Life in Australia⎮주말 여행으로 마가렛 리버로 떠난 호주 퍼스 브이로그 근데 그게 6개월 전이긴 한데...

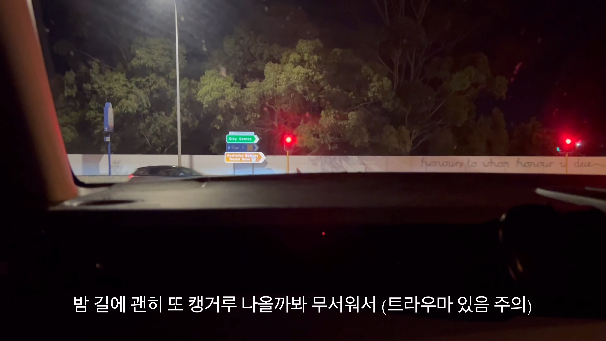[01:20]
Everyone's going on that lane, not this lane. Maybe I'm we not can not just like take over.